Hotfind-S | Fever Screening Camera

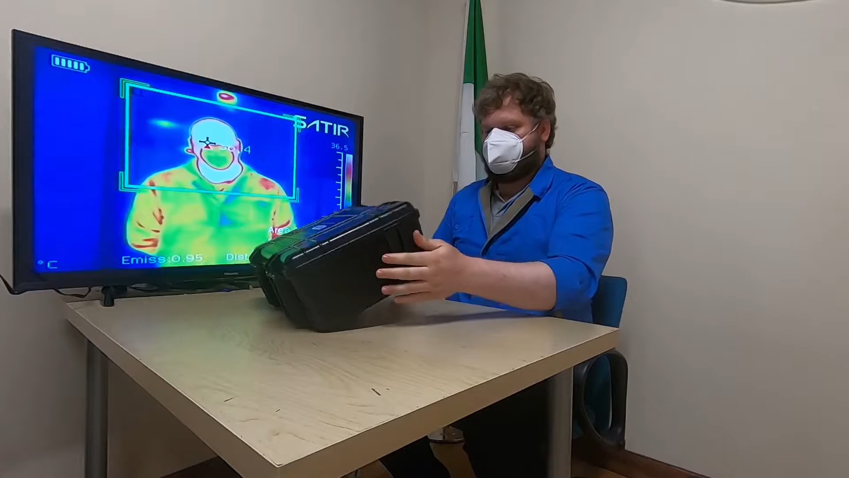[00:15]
So what you get is you have a Pelican carrier case. I'll open it up here.
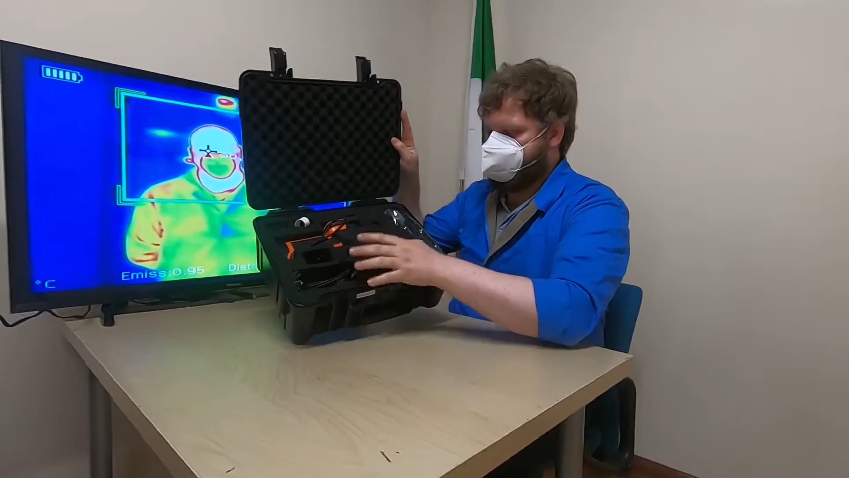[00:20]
You're greeted with, you have your camera, one battery, options are available, USB band with your user manual and software available, your USB cable, your power adapter,
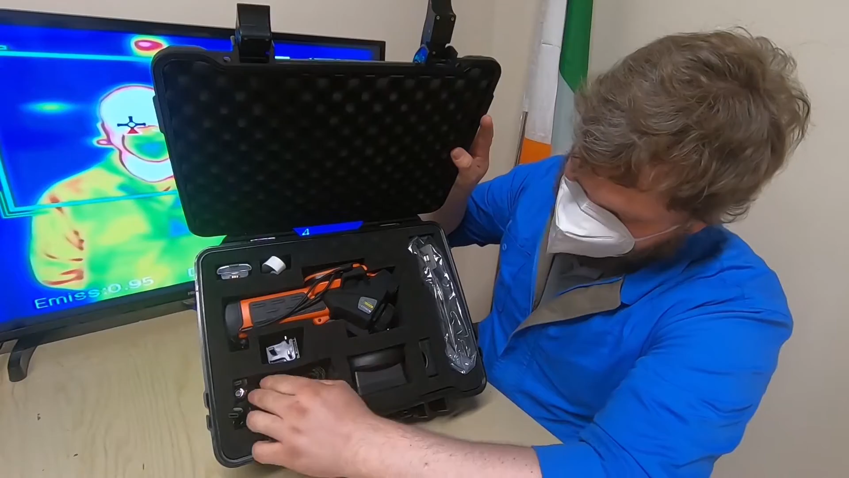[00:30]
you have a HDMI, the AV adapter here, as well as a standard AV to AV adapter. You have a sun shield available.
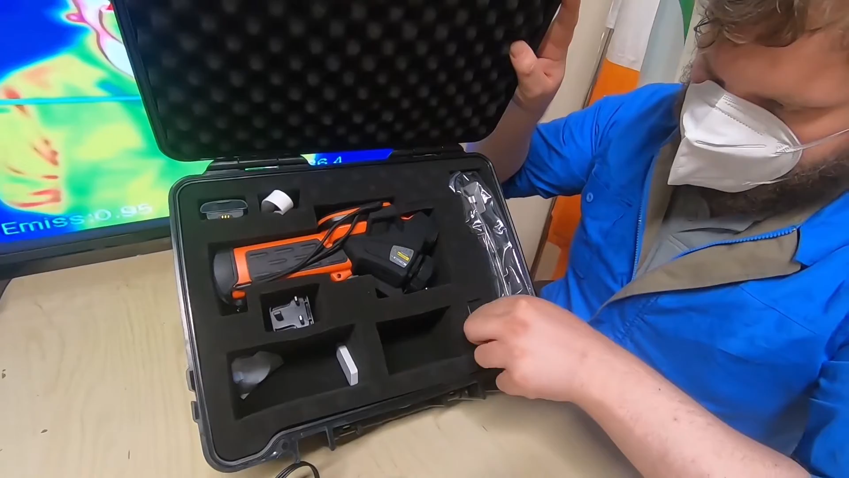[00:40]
You have a battery charge, which is USB micro B, a shoulder strap, and up in the top, we contain our documentation, calibration certificate, etc.
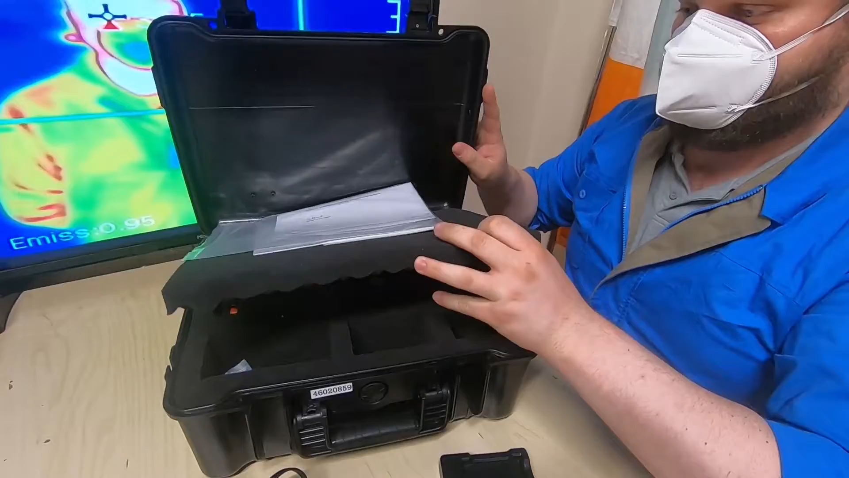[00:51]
And from here on our video feed on the side here is our colleague who is working,
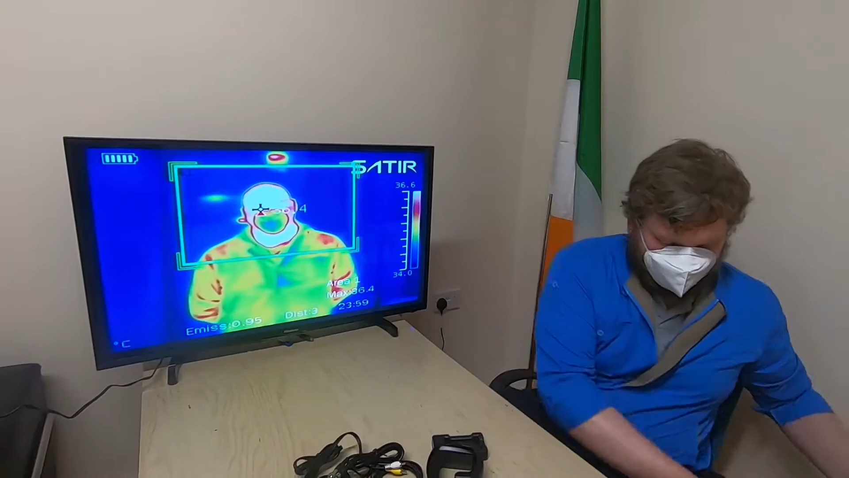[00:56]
and he's measuring a very healthy 36.4 degrees C.